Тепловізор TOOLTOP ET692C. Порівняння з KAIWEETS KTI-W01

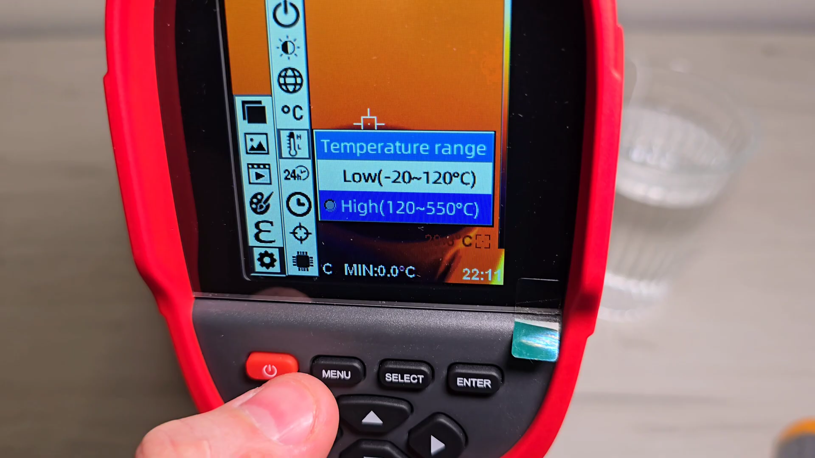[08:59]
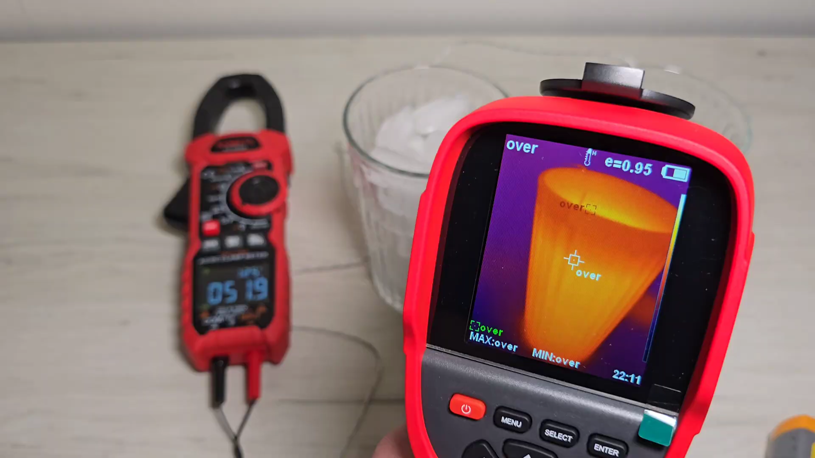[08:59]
Зараз бачимо, я вибрав діапазон температур High. І у нас всі значення виходять за межі вимірювань. Тому просто тепловізор відображає Over, що у нас вихід за діапазон вимірювань.
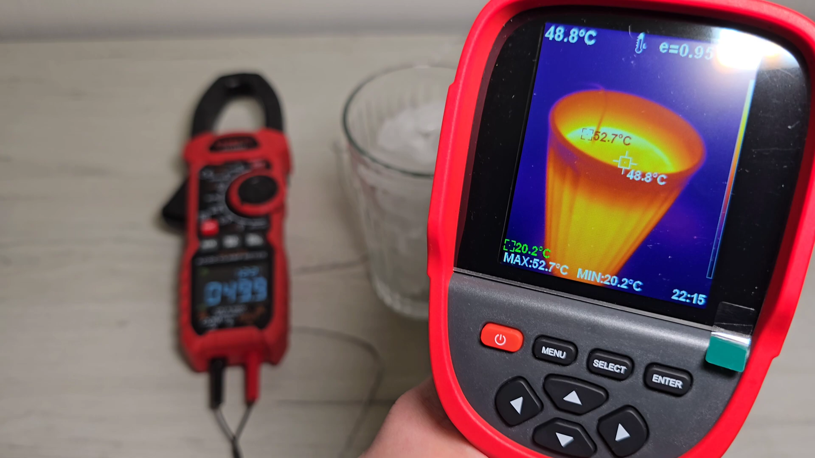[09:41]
On screen: spot 48.8°C, max 52.7°C, min 20.2°C
Бо цей коефіцієнт емісі має велике значення. Можна спробувати підібрати його. Це у нас нематове поверхня.
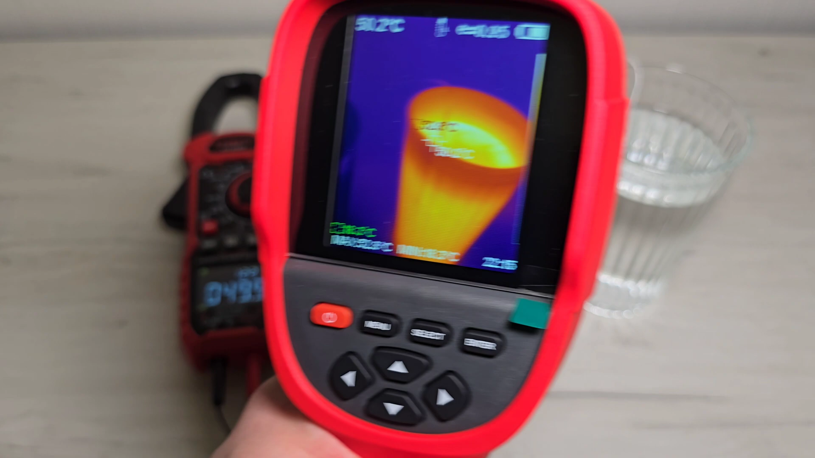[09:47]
Тому можна спробувати вибрати там близькочу поверхню. І, можливо, температура буде трошки краще вимірюватись.
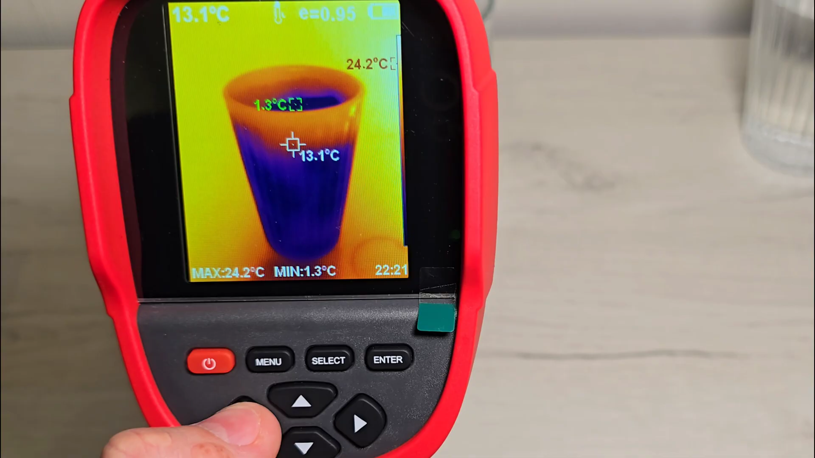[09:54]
On screen: spot 13.1°C, max 24.2°C, min 1.3°C
Камера для видового зображення потрібна нам для того, щоб ми могли накласти інфрачервоне зображення і реальне. Бачимо, в нас накладається. Інколи це корисно бачити. Скажімо так, більший зв'язок із реальним об'єктом. Але, так як камери в нас знаходяться у різних точках,
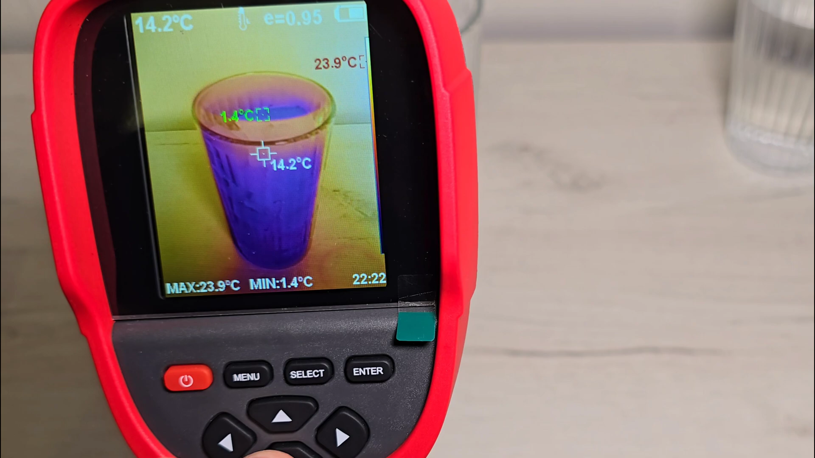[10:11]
On screen: spot 14.2°C, max 23.9°C, min 1.4°C
то, можливо, неможливо, а треба буде регулювати накладання зображень. От ми можемо відкоригувати. Якщо в нас є зміщення видимого інфрачервоного зображення, ми його коригуємо.
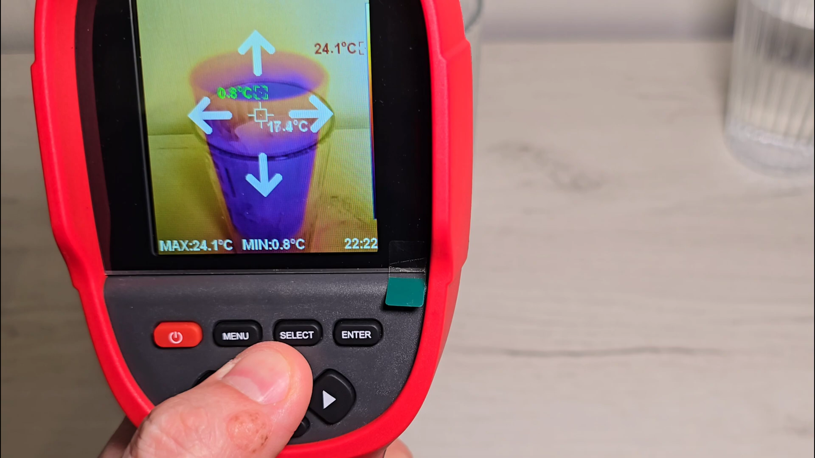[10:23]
On screen: max 24.1°C, min 0.8°C
І тоді можемо зробити фотографію чи відео.
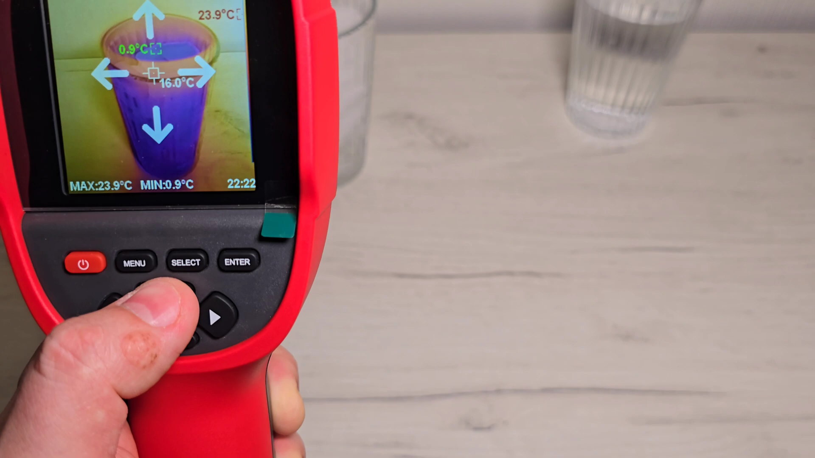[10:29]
On screen: spot 16.0°C, max 23.9°C, min 0.9°C
Бо при зміні відстані до об'єкта в нас буде змінюватися положення цих зображень. Треба буде коригувати.
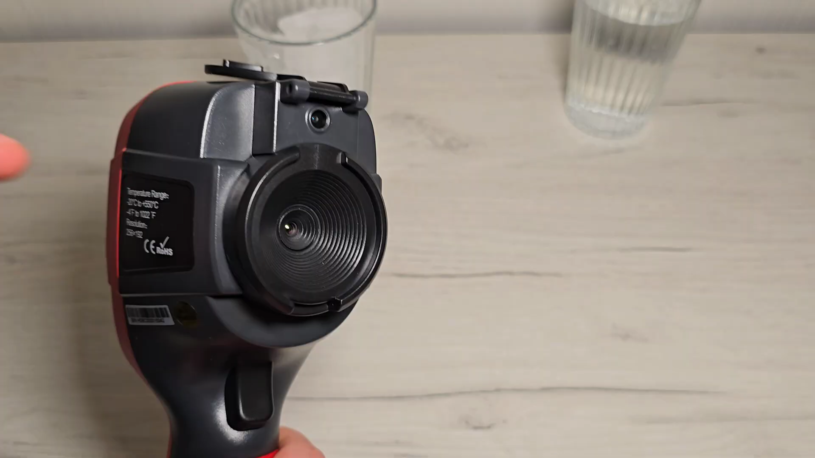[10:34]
Так як в нас є певна відстань між камерами, то потрібно вносити коригування.
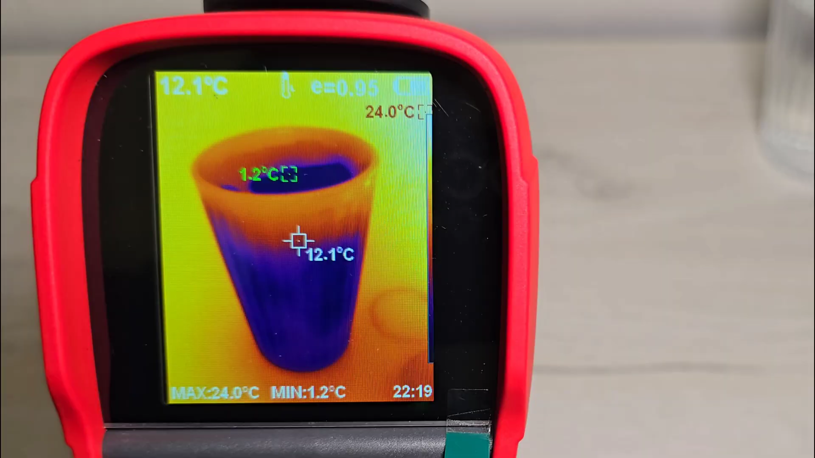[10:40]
On screen: spot 12.1°C, max 24.0°C, min 1.2°C
Я зараз роблю фотографію цього стакана.
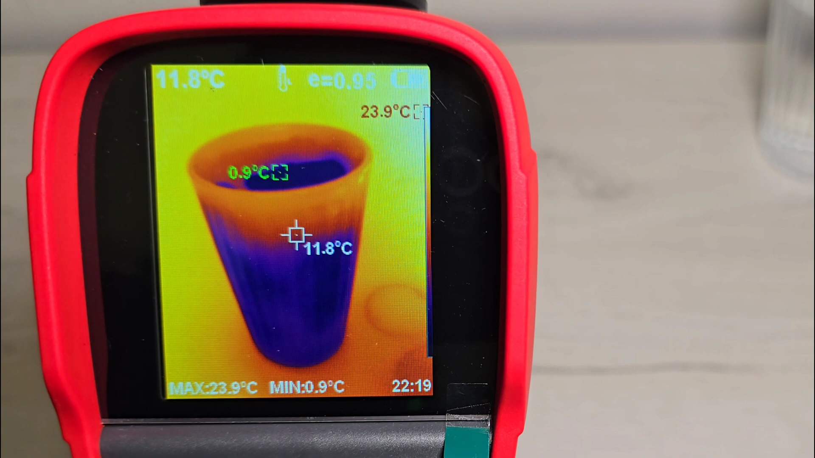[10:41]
On screen: spot 11.8°C, max 23.9°C, min 0.9°C
І ми подивимося на комп'ютері. Побачимо інші точки, крім цих, що будуть відображені на фотографії три точки вимірювань.
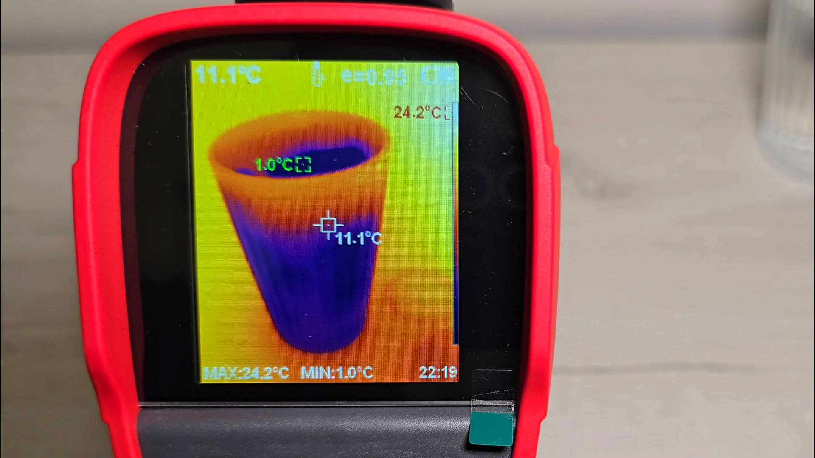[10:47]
On screen: spot 11.1°C, max 24.2°C, min 1.0°C
І подивимося, як ми зможемо змінити цю інверсію кольорової гами. На комп'ютері використовується така програма ER Image Tool. У мене версія 1.0.1.
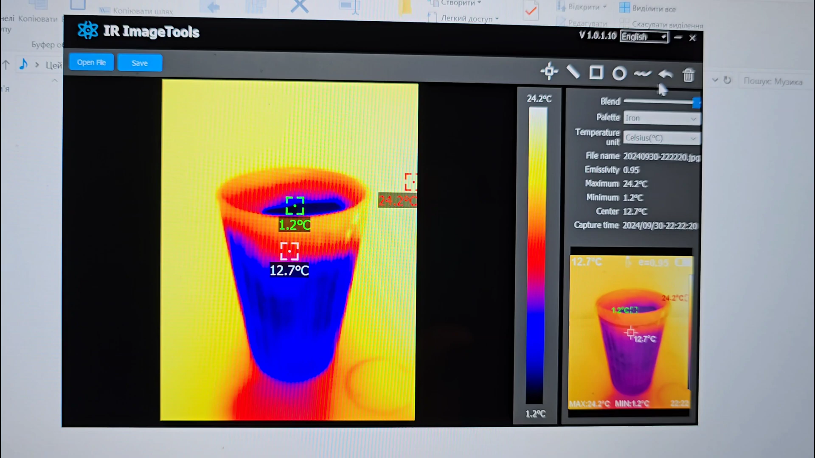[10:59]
On screen: max 24.2°C, min 1.2°C, scale top 24.2°C, scale bottom 1.2°C
Можемо вибрати накладання зображення. Якщо ми відкалібрували зображення інфрачервоного відносно реального,
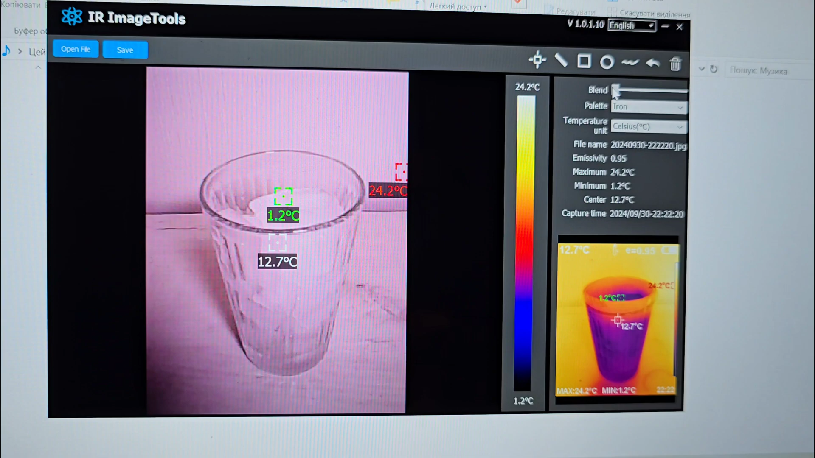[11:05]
On screen: spot 12.7°C, max 24.2°C, min 1.2°C, scale top 24.2°C, scale bottom 1.2°C
то ми можемо змінить і встановити будь-який відсоток накладання.
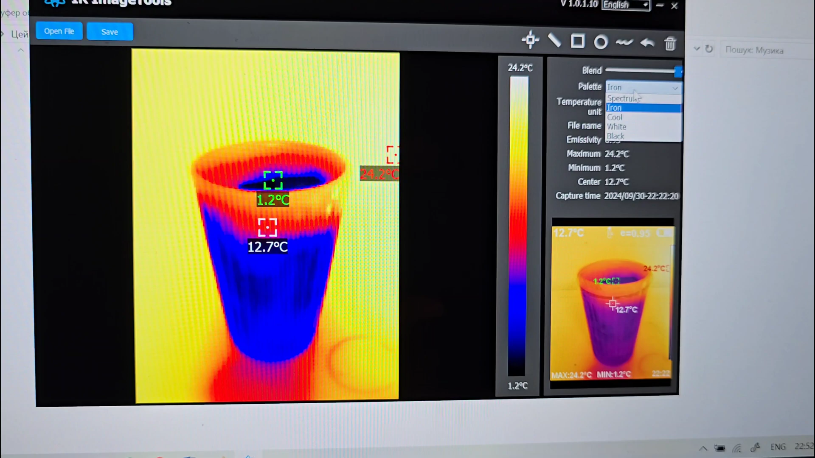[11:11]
On screen: max 24.2°C, min 1.2°C, scale top 24.2°C, scale bottom 1.2°C
Можемо змінить звідси кольорову палітру. Вибрати незалежно від того, в якій палітрі було знято фотографію.
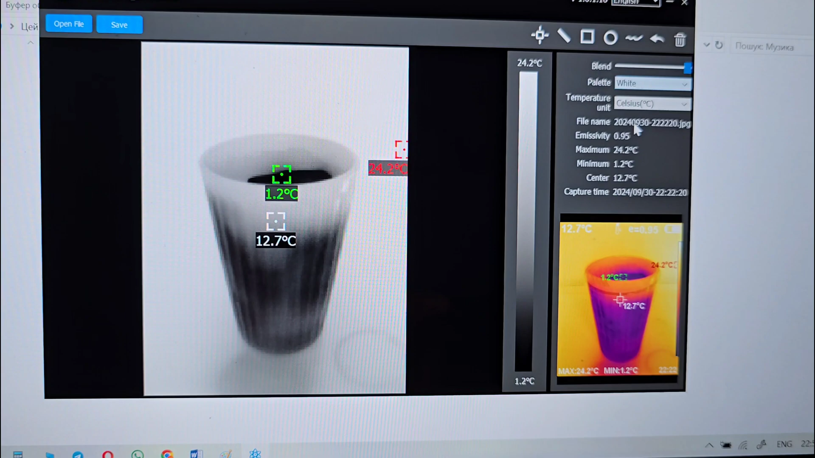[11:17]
On screen: max 24.2°C, min 1.2°C, scale top 24.2°C, scale bottom 1.2°C
Досить зручно.
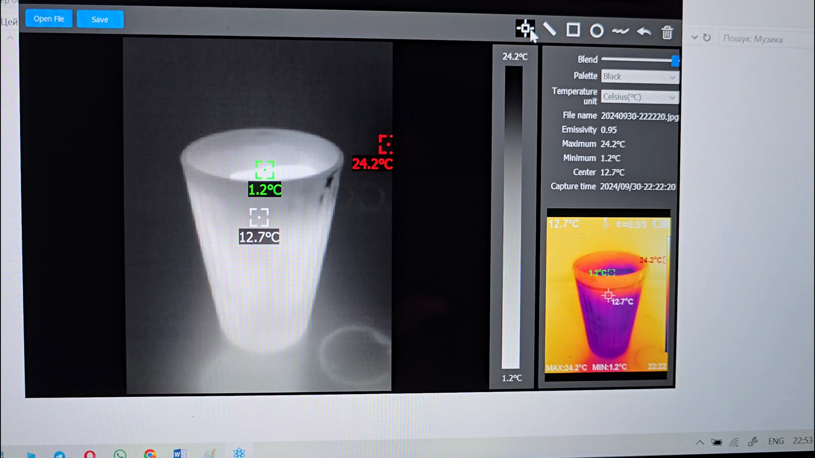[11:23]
On screen: max 24.2°C, min 1.2°C, scale top 24.2°C, scale bottom 1.2°C
І за допомогою даного інструмента ми можемо побачити температуру у будь-якій точці на знімку.